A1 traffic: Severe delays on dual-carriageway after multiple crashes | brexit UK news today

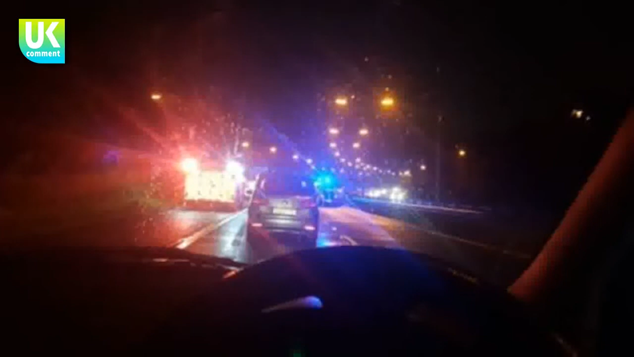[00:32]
Three vehicles have collided near Junction 77 and 2. Cars crashed in a separate accident further north near Junction 79 for North Brunton, Tyne and Ware. There is also a broken, down car near Junction 80 for Seton Burn.